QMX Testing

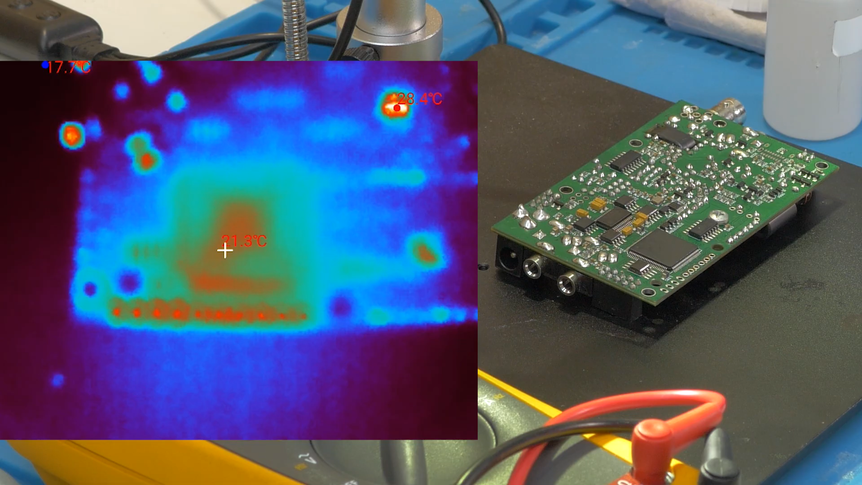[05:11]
600 milliamp maximum from the power supply and very rapidly the hot spot appeared and it looked very scary so I very quickly disconnected it but it does seem likely that that's the main fault. So I'm ready to remove the chip.